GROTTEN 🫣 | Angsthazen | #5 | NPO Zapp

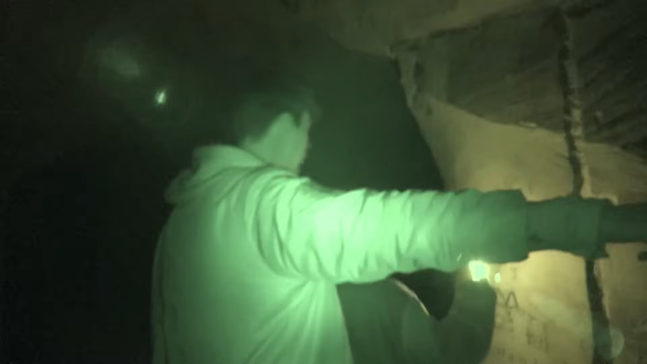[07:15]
Het enige licht wat zo'n lucifer geeft, is ongeveer zo'n ruimte.
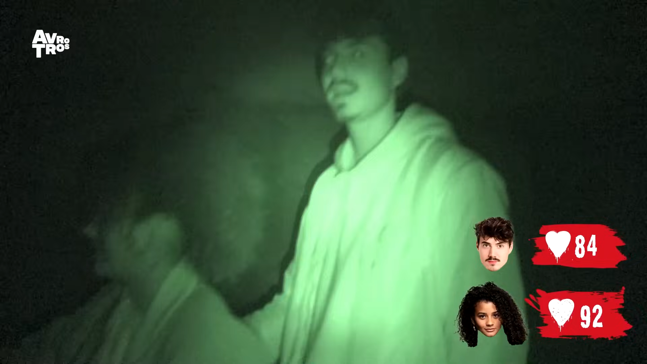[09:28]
Waar gaat dat touw heen? Waar gaat dat touw heen? Huh? Hoe kan dat?
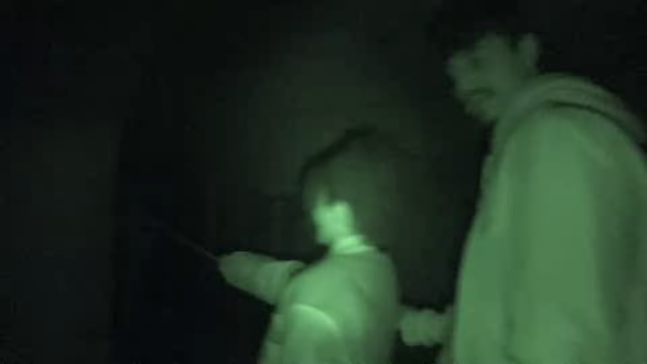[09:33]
Want net zag je nog, ik ben bang dat ik tegen een muur aanloop. Maar dat kan helemaal niet. Oh ja, dit is een muur.